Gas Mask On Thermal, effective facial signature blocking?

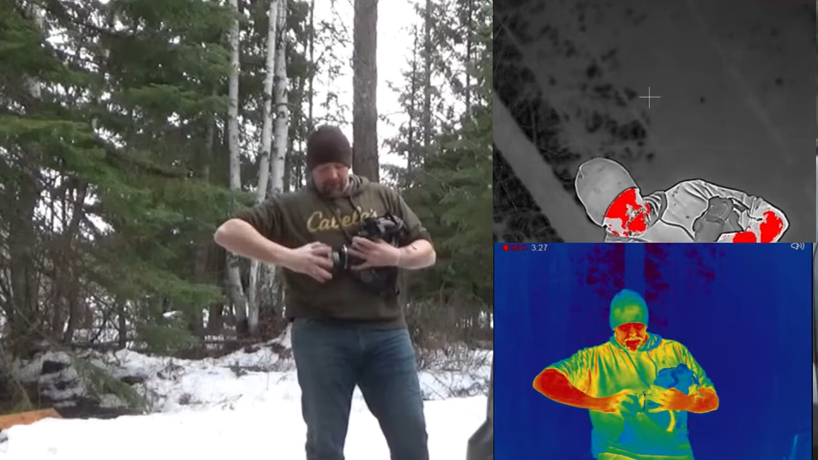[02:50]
this one straight onto it. See? The cool thing about the MSAs is the canister is off to the side, so it doesn't interfere with your sight picture. So you go get your sight picture, canister's out of the way. Very useful. They're also flexible. A lot of people don't realize that about the MSAs. They're very flexible.
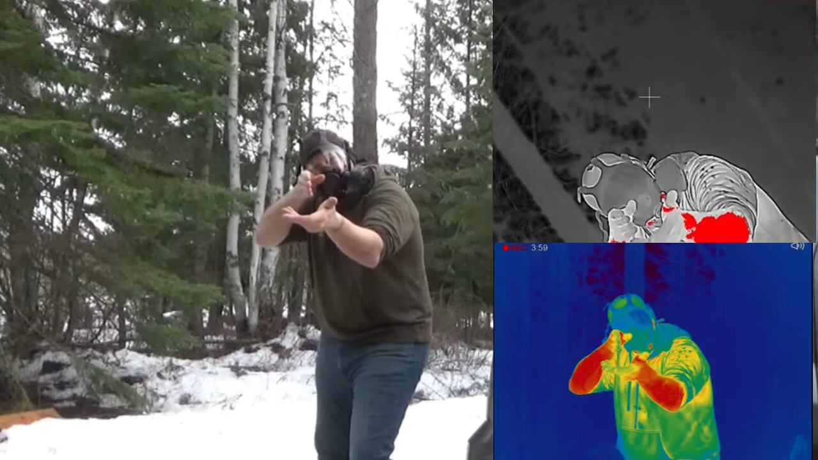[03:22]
So if you're having trouble getting a cheek weld, they can actually press into it. Yeah, just fun stuff. Neither here nor there. I don't know if this is starting to heat up at all. Let's see. And then we'll also try it without the canister. Again, I doubt it's going to make any difference, but worth trying. But I'm very curious how this works because this has been one of the big problem areas with thermal is getting that face heat block.